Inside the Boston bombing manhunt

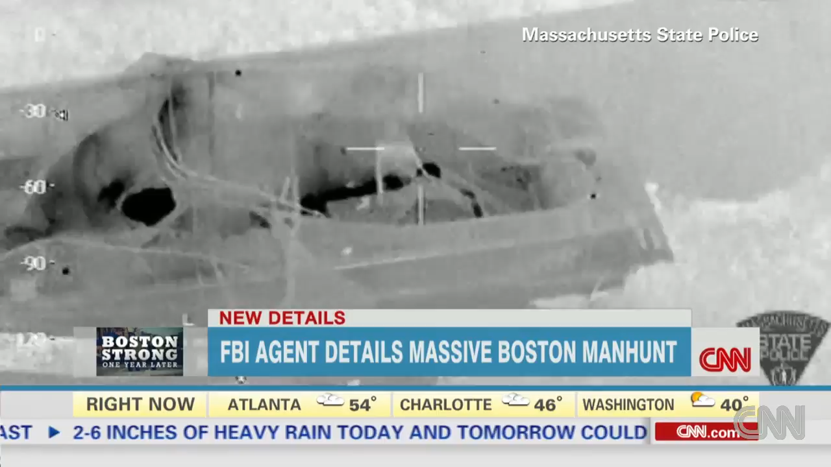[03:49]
vehicle he's got a sniper's rifle pointed right at his head because he was still a threat he was still so we didn't know if he had bombs on him we didn't know if he had weapons on him Joe Carter Tsarnaev will stand trial in November